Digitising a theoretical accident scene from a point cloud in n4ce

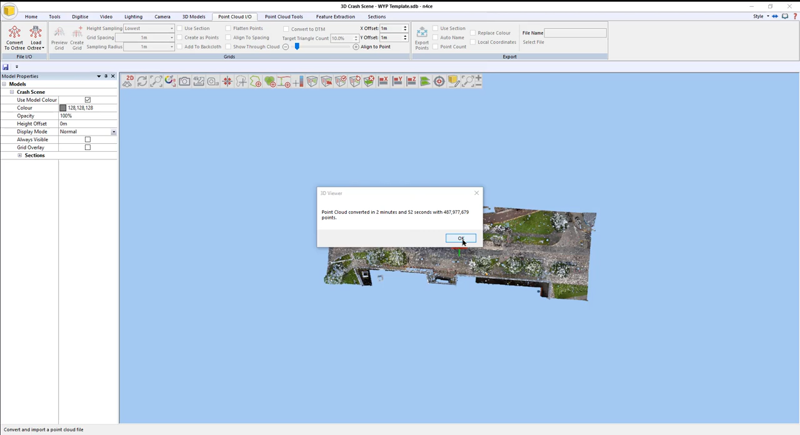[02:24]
We've imported half a billion points in just over, or rather just under three minutes. So to begin with, we have our display mode over here on the left, just underneath the point count.
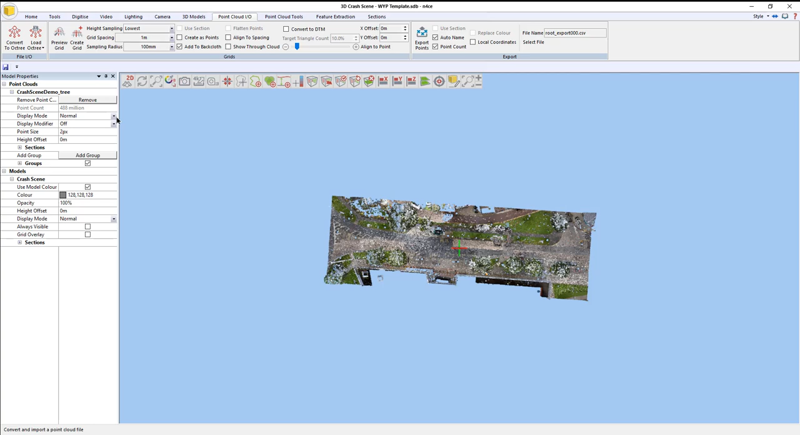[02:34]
At the moment, it's set to normal, so normal means RGB, as in red, green, blue.
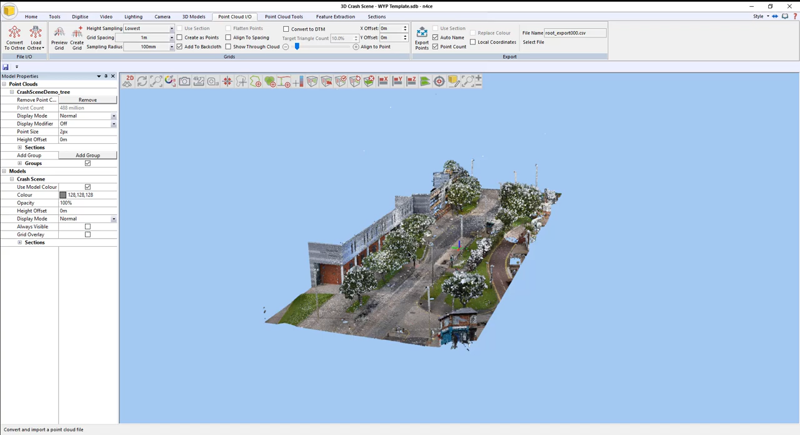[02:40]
You can also switch that to intensity. And you can also then, from having selected intensity, if you would prefer, instead of having red, green, blue, you can have blue, green, red.
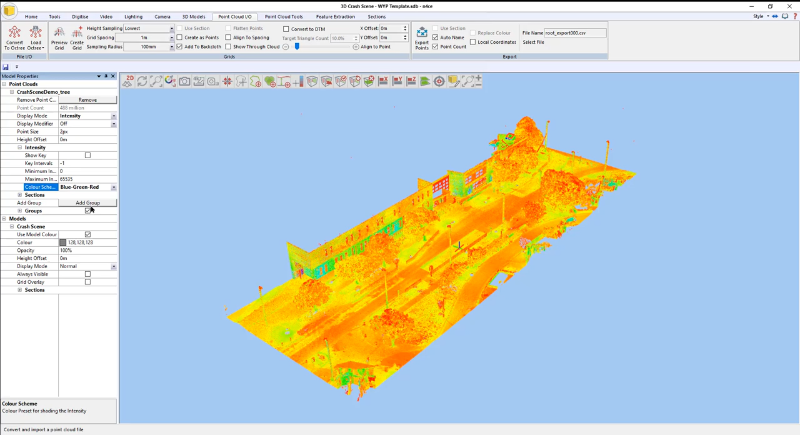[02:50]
Or go straight for grayscale.
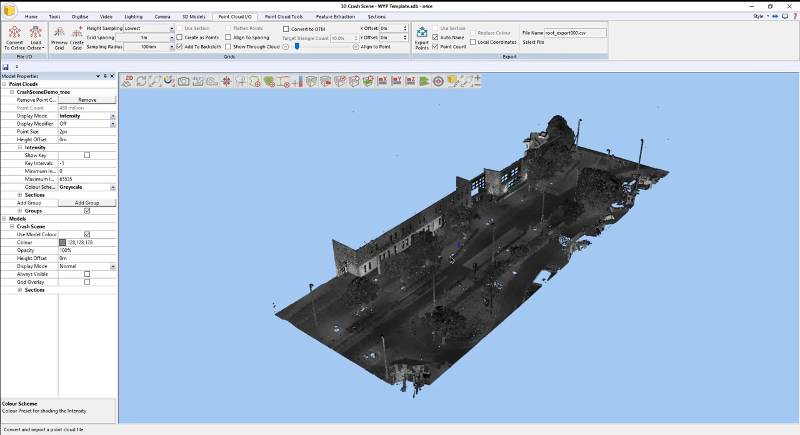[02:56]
OK, now if it's a grayscale video, if it's a grayscale scan, obviously maybe it was done at night.
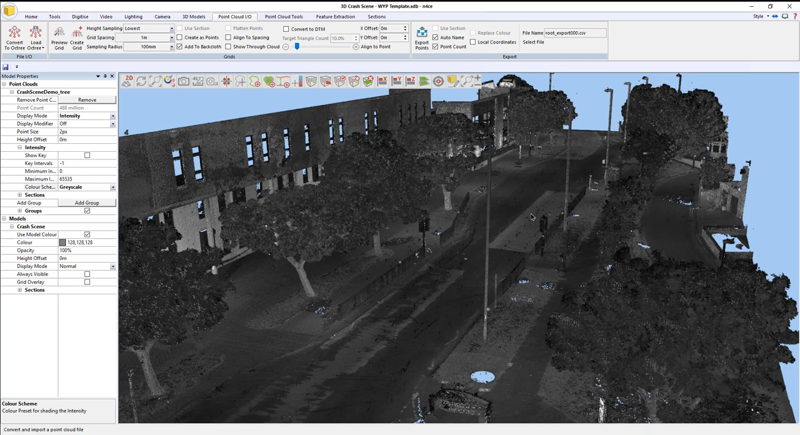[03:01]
So the intensities might obviously not give you a very clear image of what's going on. So in that situation, what we do, we go to point cloud tools and select the intensity picker option.
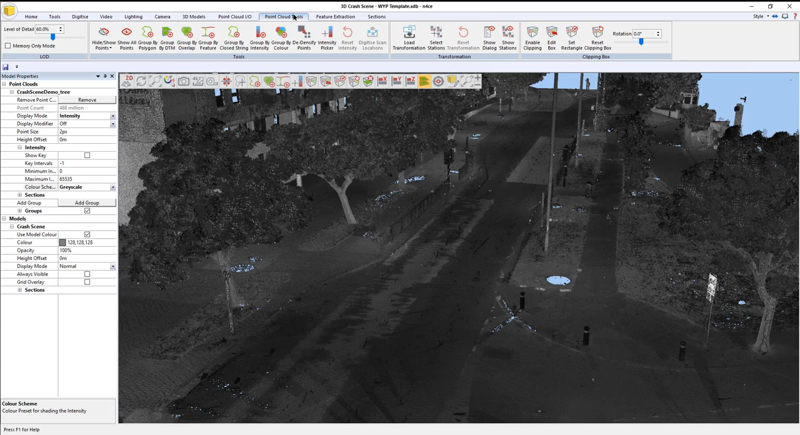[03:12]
And what that does is that lets us recolor the point cloud based on the current intensity that's been picked.
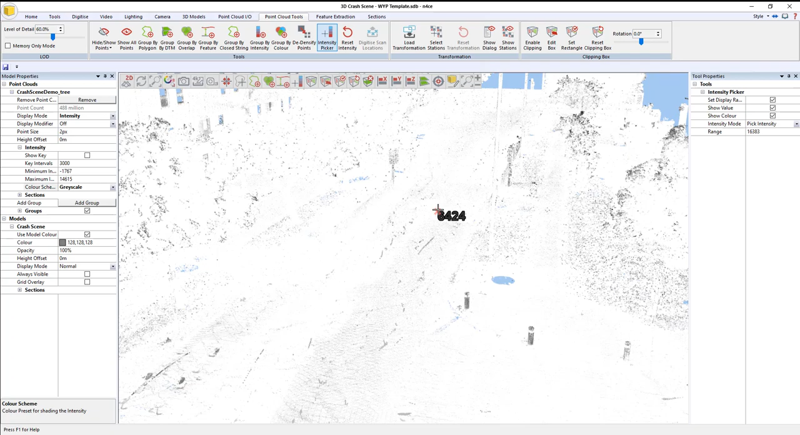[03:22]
So what we're essentially doing is we're changing the shading characteristics. And so what I'm going to do is I'm just going to hover over an area
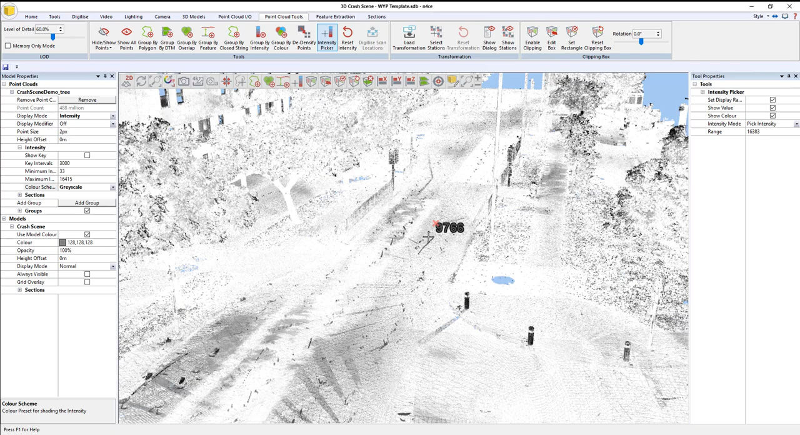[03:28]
that gives me a better idea of what's going on. That'll do.
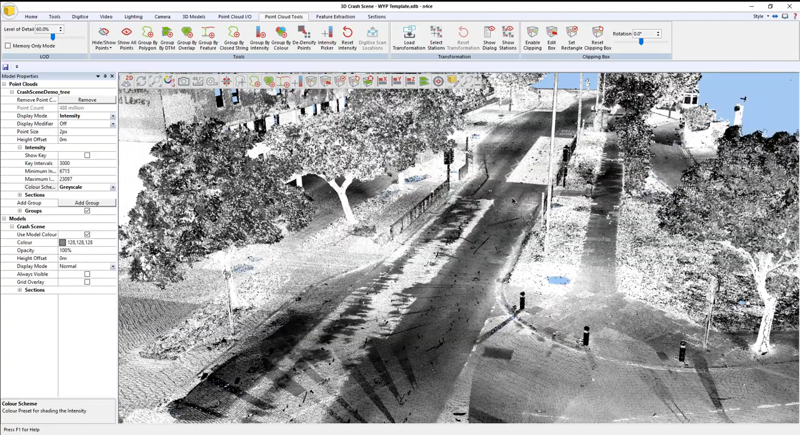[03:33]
OK, so that would be a way of helping to,
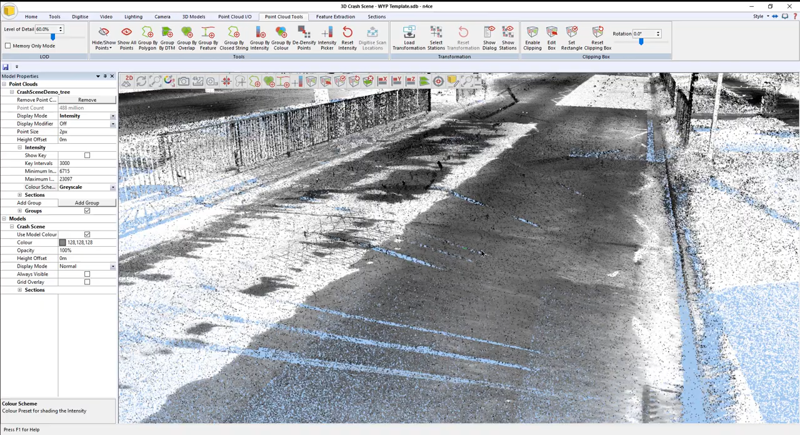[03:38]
you know, make the data more usable if all we had was intensity channels to work with.
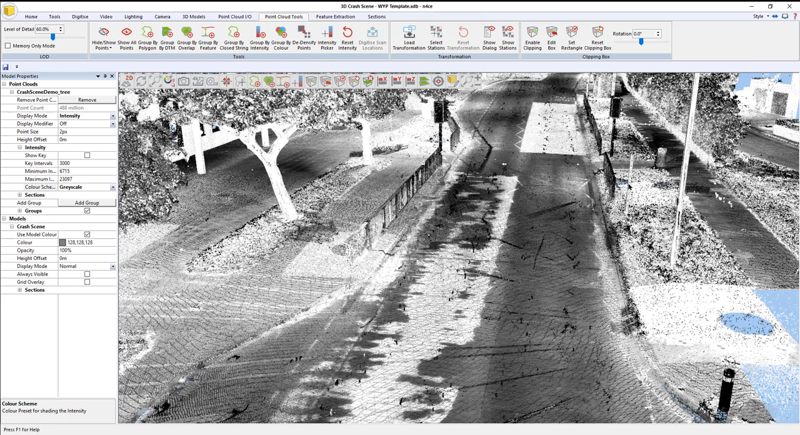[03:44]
But we don't, so I'm going to put it back on normal.
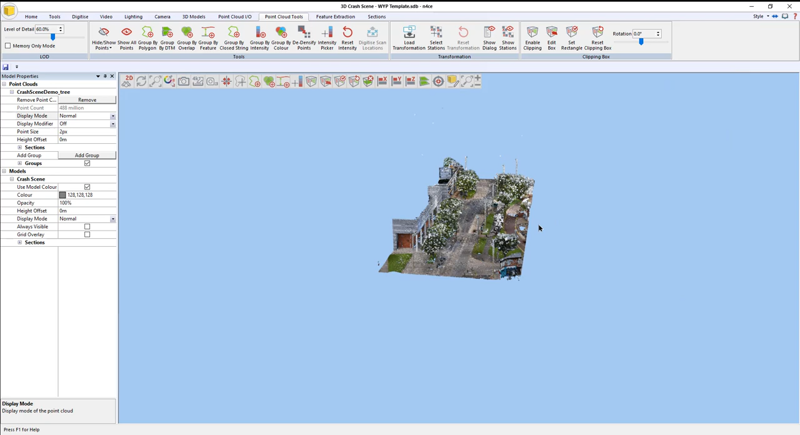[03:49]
So if I zoom out, first I'm going to do then is show you, so we have on the end of the point cloud tools tab, you can visualize the clipping box.
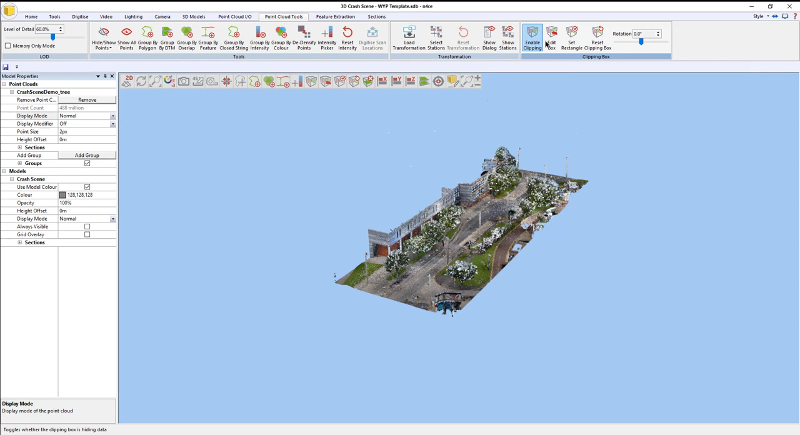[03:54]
So if I see edit box, OK, that's the extents of the data that came in. And if you enable the clipping option, you can then hover over a face and
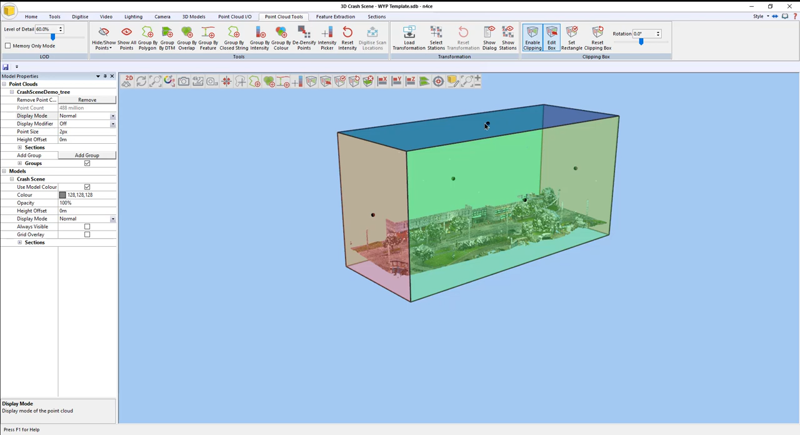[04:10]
the arrow obviously dictates which one you're pointing at. And if you point at the dot, that's obviously controlling the face. And if I just drag that down, it will then clip the data as needed.
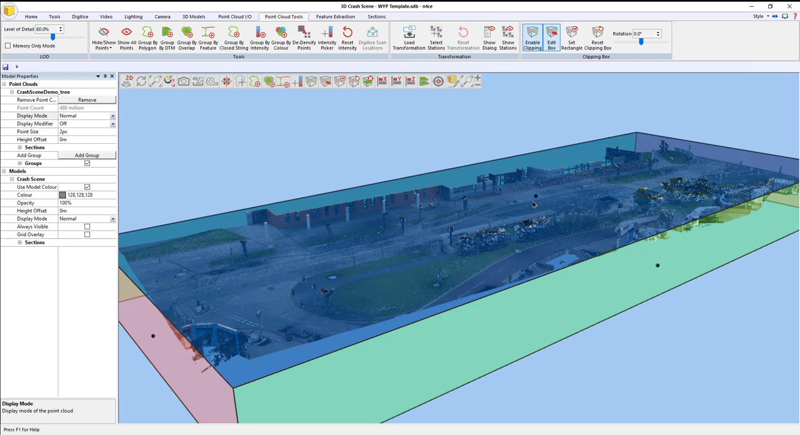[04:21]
OK, and if I hit reset, that goes back to its original settings.
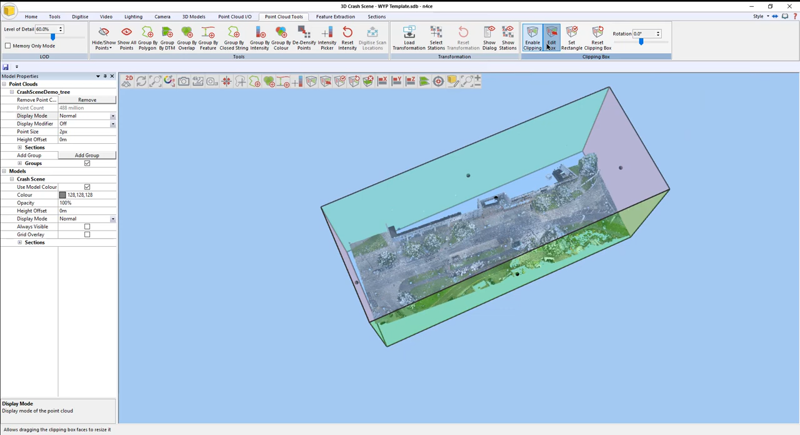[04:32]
I can also, instead of doing edit box, do set rectangle, right, for the looks of it in a 2D view. And I can say, well, actually, all I want to do is just work with that data like that, and that trims it down nice and neatly in one go.
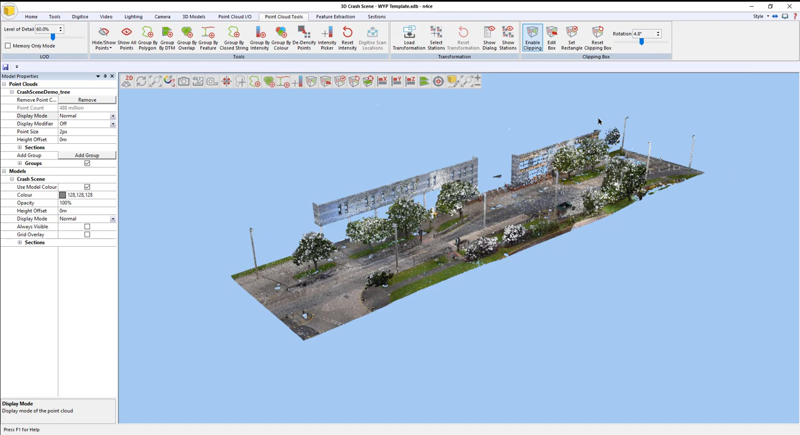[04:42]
Obviously, you can still click edit box and tweak whatever you need to.
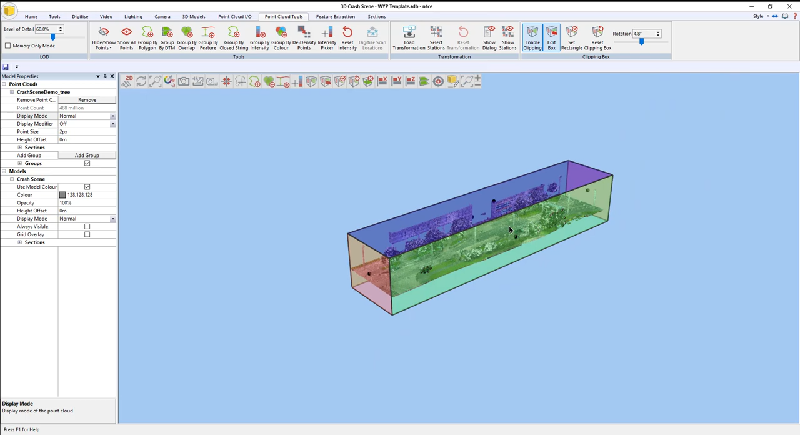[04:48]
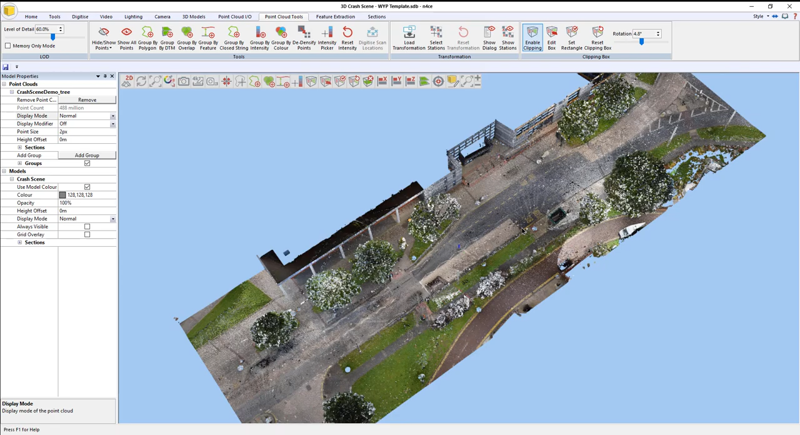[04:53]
So, the purpose of this exercise is to start trying to extract vector information, as if it had been surveyed with a title station or GNSS.
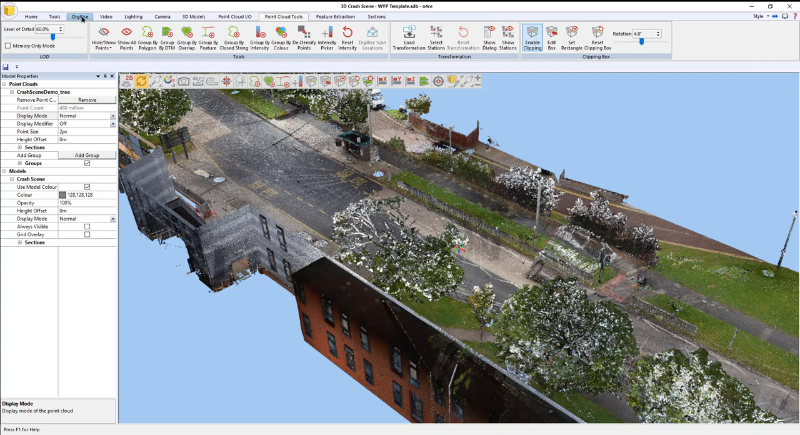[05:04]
So, to do that, what I'm going to do is I'm going to go to the digitized tab, and I'm going to put in my first code that I'm going to extract. OK, so let's have a look around, and let's say around the back over here is a fence,
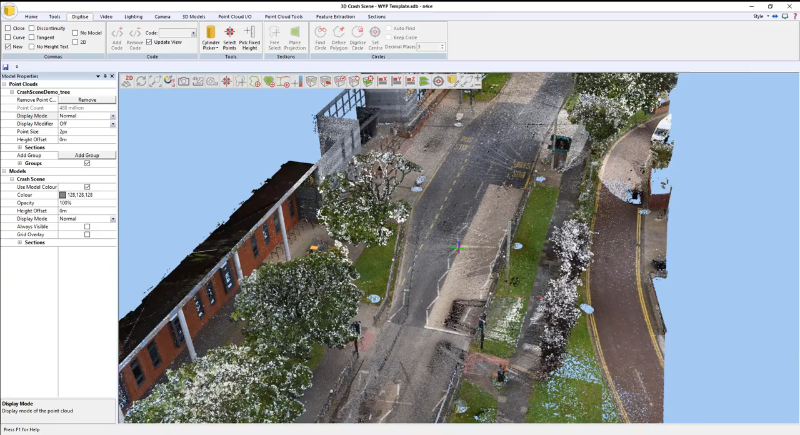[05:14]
I believe.
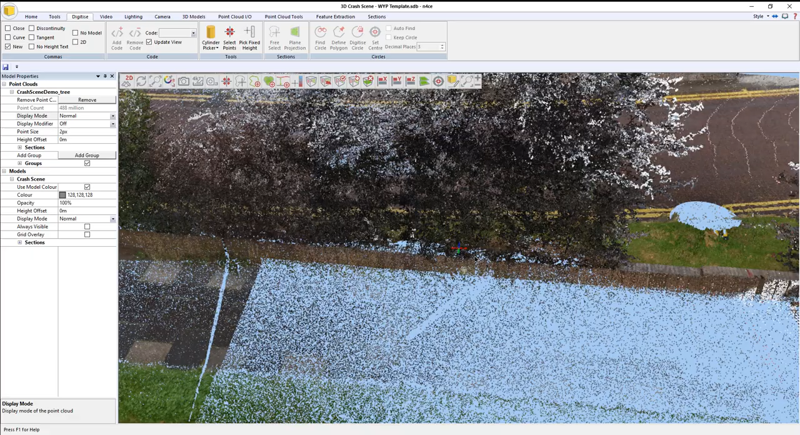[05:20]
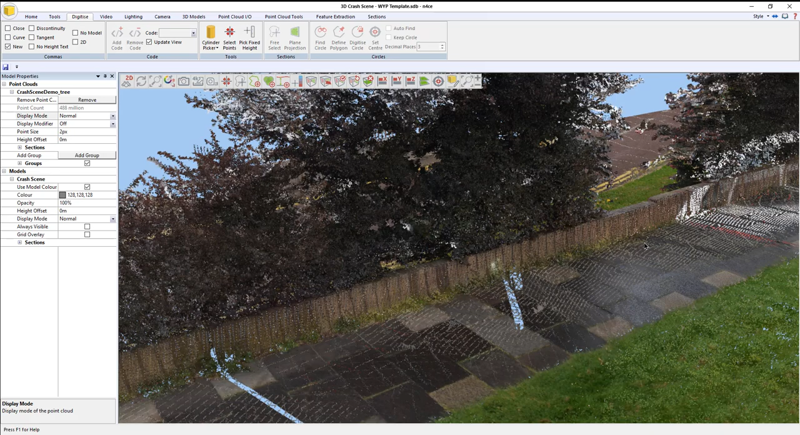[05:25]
And I'm going to go at the back, so what I'm going to do is I'm going to change my code, and I'm going to put in fence. OK, now then, by hitting select points, I'm now sort of entering the digitized mode, and if I press add, it starts, sorry, Enforce adds it to a kind of palette. All right, I can then say, well, I've also got some greenery in there as well, so let's put verge in there, and press add, there we go,
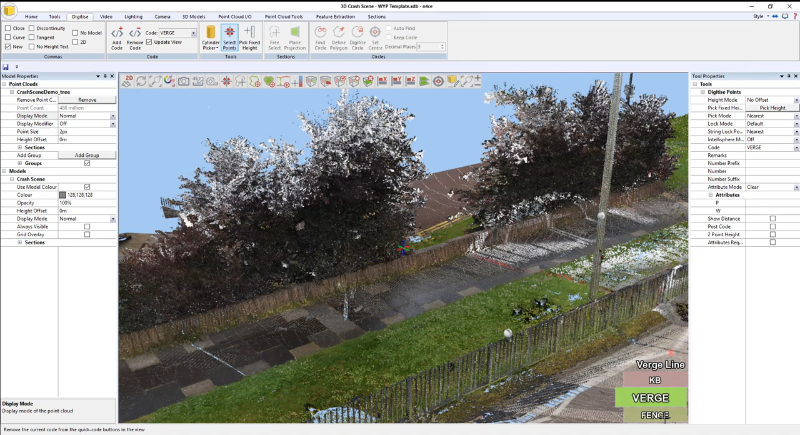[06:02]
and I've obviously got a curb in here, so let's put that in as well, KB, press add. All right, and I can then obviously switch between the code I'm going to use, either by clicking on it or by pressing space bar. So, I'm going to do a fence. Now, it's always good practice if you're starting a new feature, just to press N, and that will enable this tick box over here. It's obviously dictated automatically for me because it's the first point, but it's just a good habit to get into.